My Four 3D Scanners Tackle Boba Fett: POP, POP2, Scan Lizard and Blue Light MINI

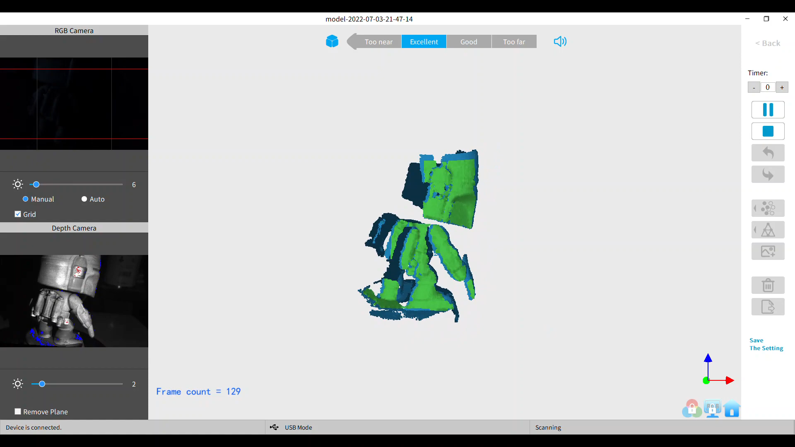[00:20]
I have a pop one a
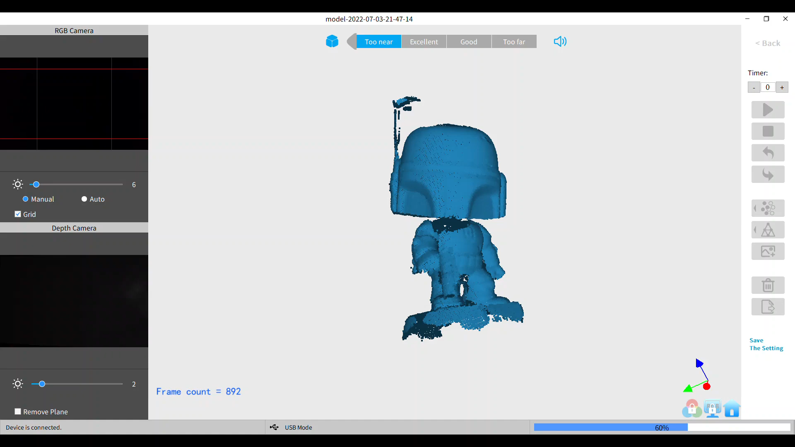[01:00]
four scanners start out with a pop two that's what this is pop two scan I
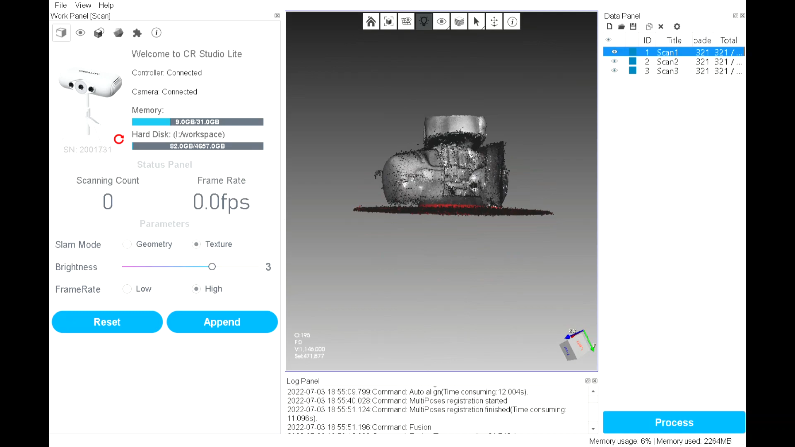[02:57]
anyway I dropped that drop that turntable right off of there all those scans
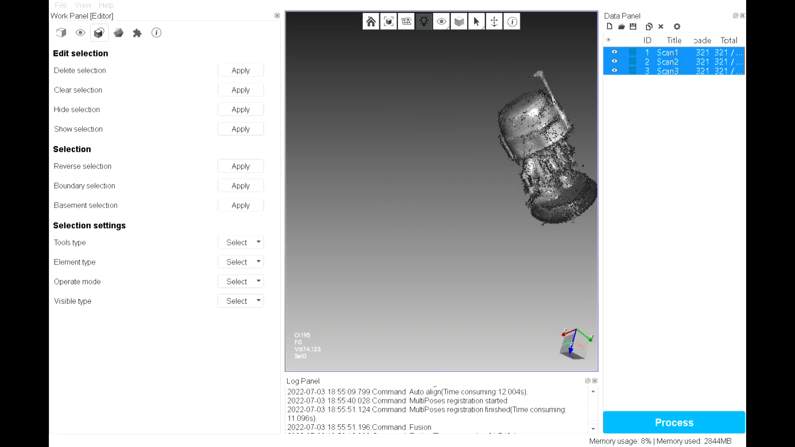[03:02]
and then it automatically merged them and it did a pretty good job I know I could get in there and tune out some noise of it this is like I said just basic settings with all four of these scanners
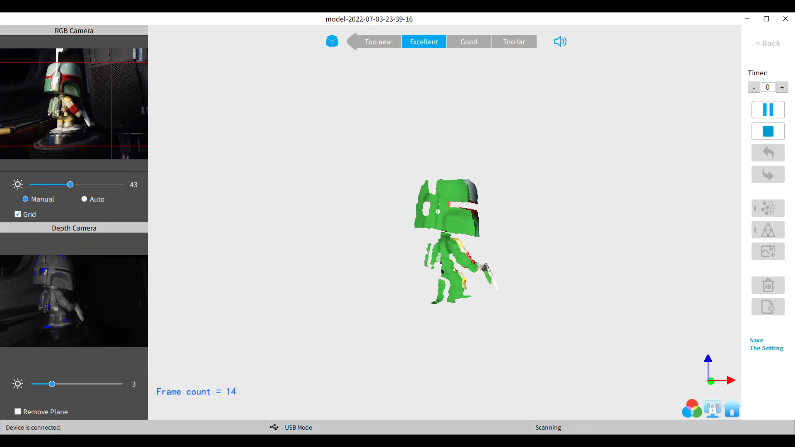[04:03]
the color mode I love those color scans I can't wait for
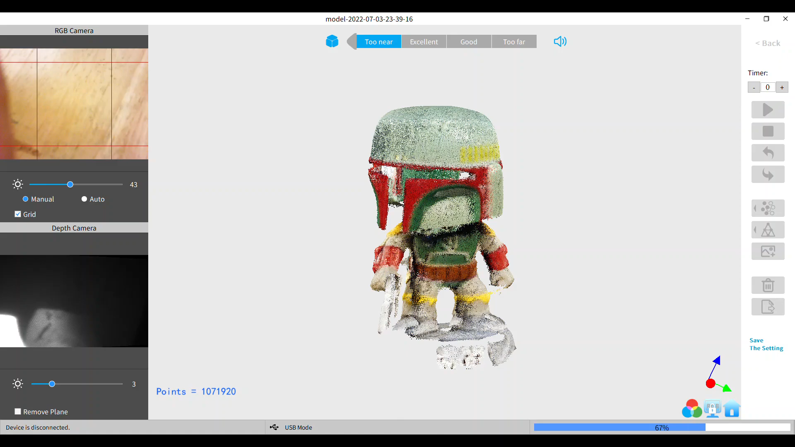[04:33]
a larger object would be better you know this is kind of pushing the limits for the pop one the color at the time wasn't all that great
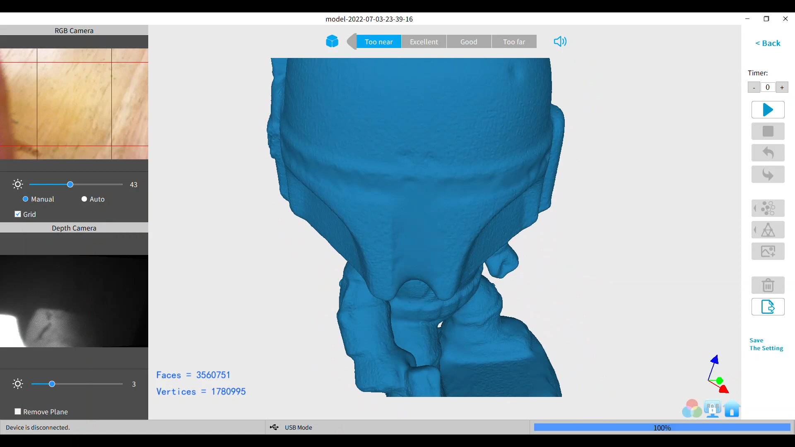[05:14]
okay now we're gonna do the pop two I want to know crazy things about
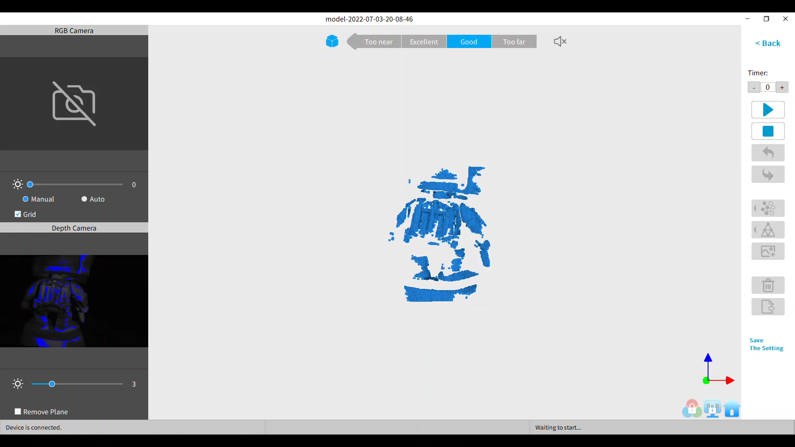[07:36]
now we're doing the mini this
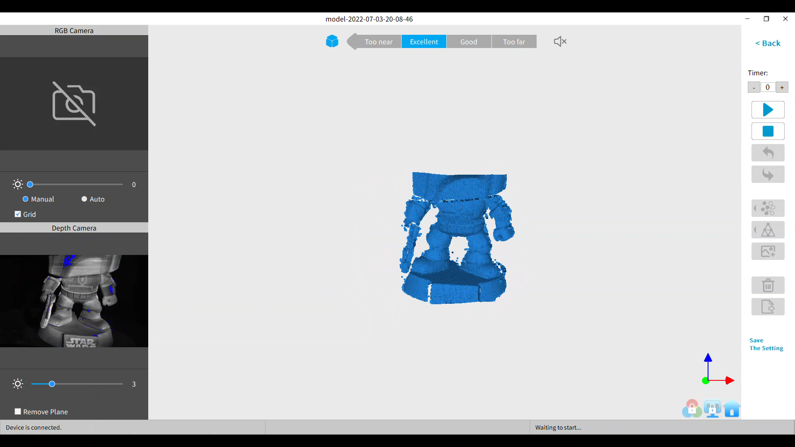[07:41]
is the blue light mini beta I have a beta version